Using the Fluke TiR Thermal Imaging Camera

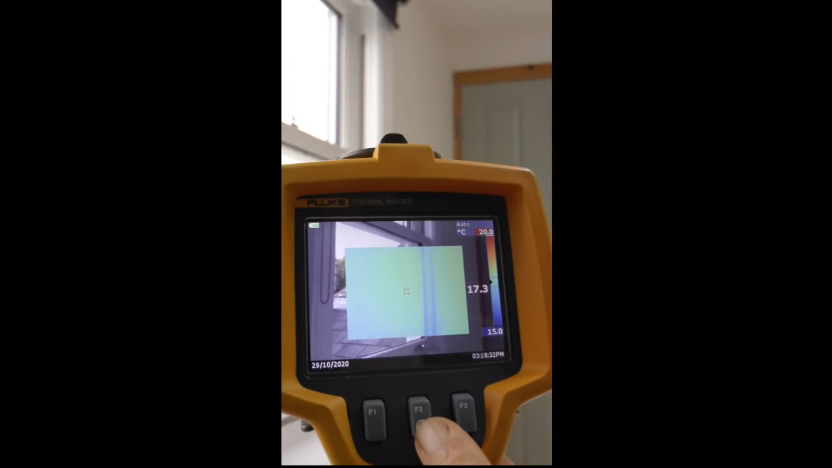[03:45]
On screen: spot 17.3°C, scale top 20.0°C, scale bottom 15.0°C
If it's not showing that then go through the menus press F2 in fact we want this option here
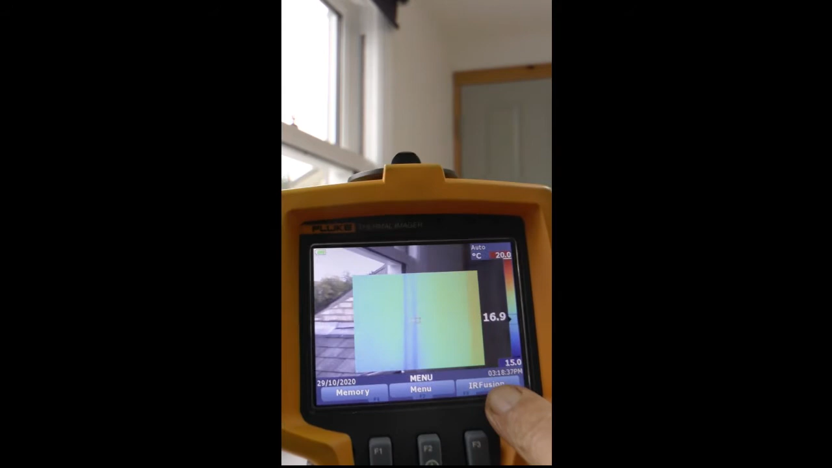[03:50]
On screen: spot 16.9°C, scale top 20.0°C, scale bottom 15.0°C
IR fusion select that and
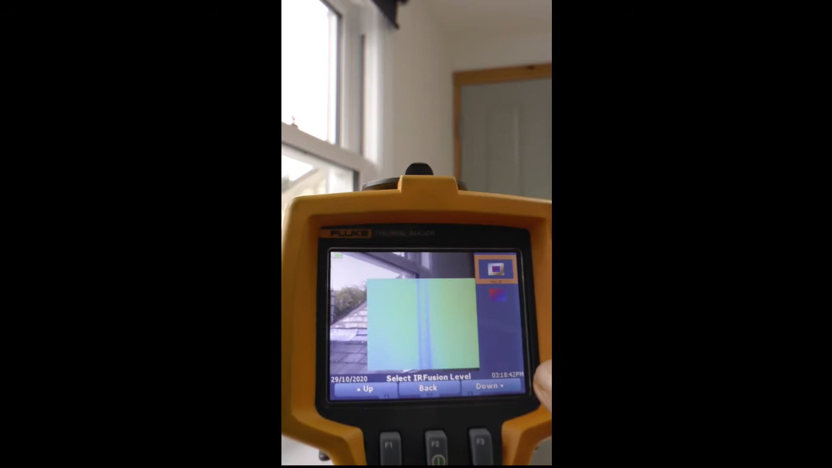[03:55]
at the moment we've got this kind of picture-in-picture selection
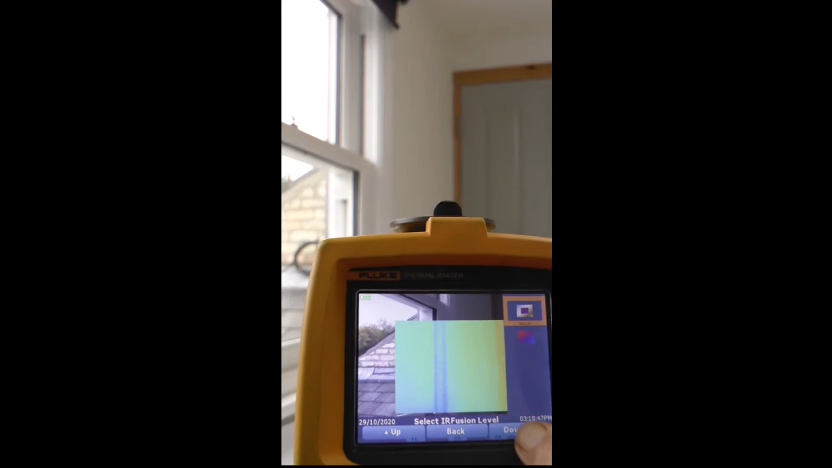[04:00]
if I go down here it becomes all infrared which
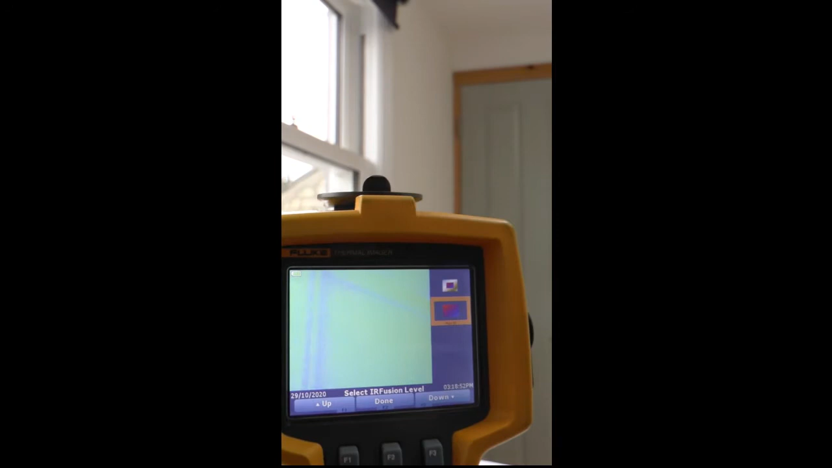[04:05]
is harder to interpret so I recommend going back
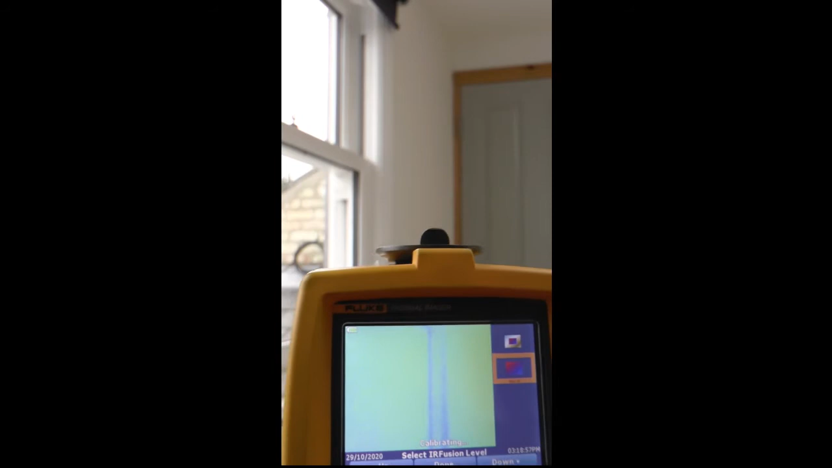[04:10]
up here we want this option with
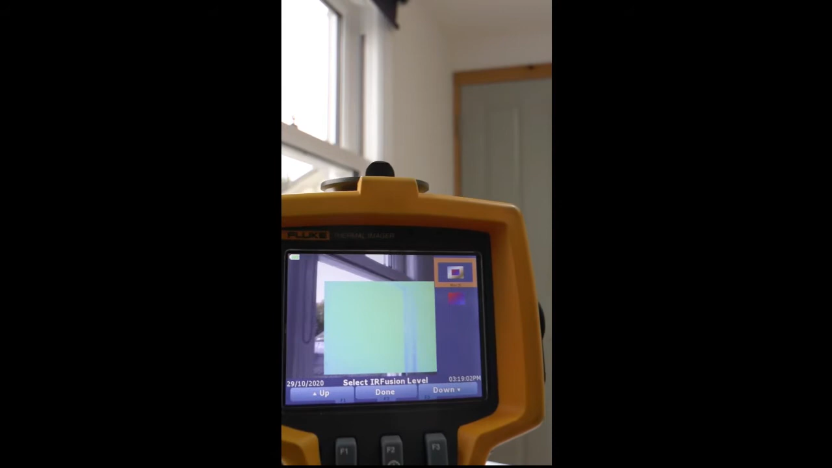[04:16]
a picture-in-picture this camera has manual focus and be careful not to take lots of images that are out of focus like this mug at the moment it's out of focus you get in focus by turning this focus wheel and I turn it until the image is sharp like
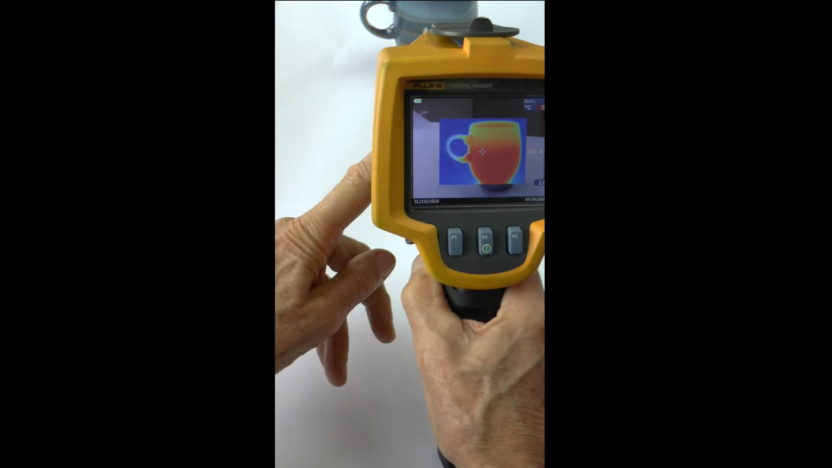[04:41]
that one good way of checking is that it's in focus when the visible and infrared images align so looking at the mug handle when they align like that it's now in focus but if you're taking mostly more distant images then you probably don't need to keep readjusting the focus okay so we're ready to take and store some